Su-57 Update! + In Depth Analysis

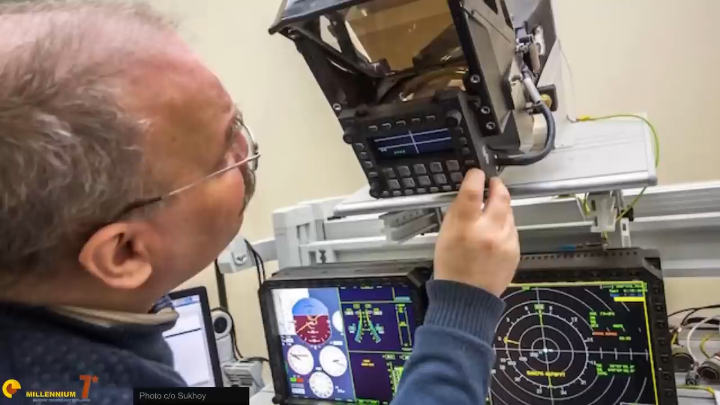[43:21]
The HUD is probably the largest ever installed on a Russian fighter, but on the Sukhoi 57 it may not be that necessary.
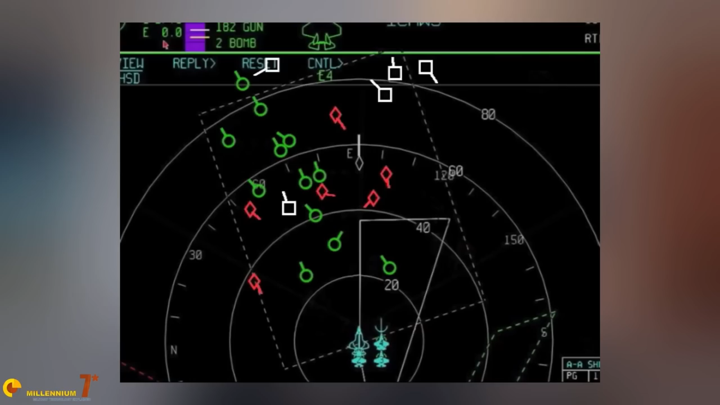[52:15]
The track generated by these radars is usually not enough to guide a weapon to the target.